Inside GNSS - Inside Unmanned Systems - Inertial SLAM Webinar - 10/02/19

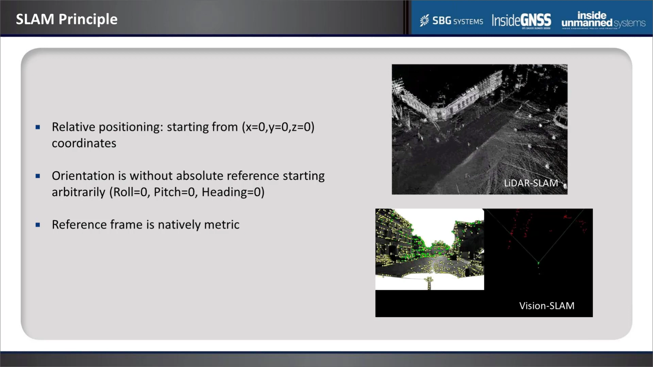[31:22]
The orientation has absolutely no reference as well, because we are just dealing with perception sensors. And natively, the reference coordinate system is a metric. So those two videos deals with different approaches. One is LiDAR-based SLAM, while the second one is a vision-based SLAM, where you can see in both a lot of landmarks.
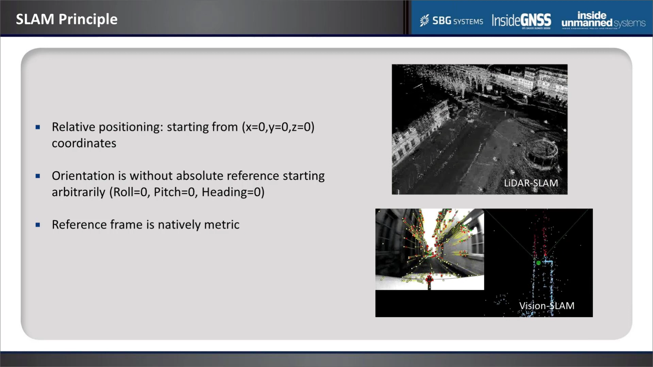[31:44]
So it's actually more visible in the second one for the vision SLAM, because the camera display the landmarks that are exploited to deduce the movement.